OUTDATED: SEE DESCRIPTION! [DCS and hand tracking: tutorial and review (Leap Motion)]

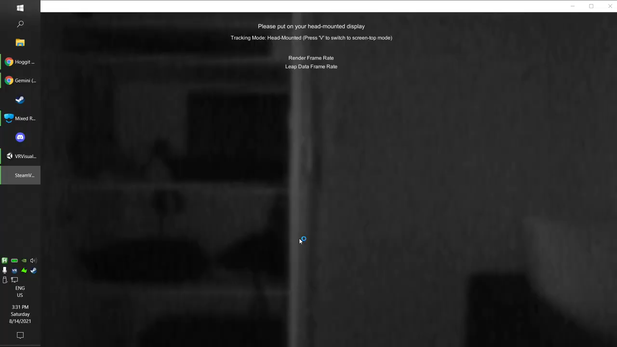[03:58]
There it is. What you are seeing is the camera from the LibMotion.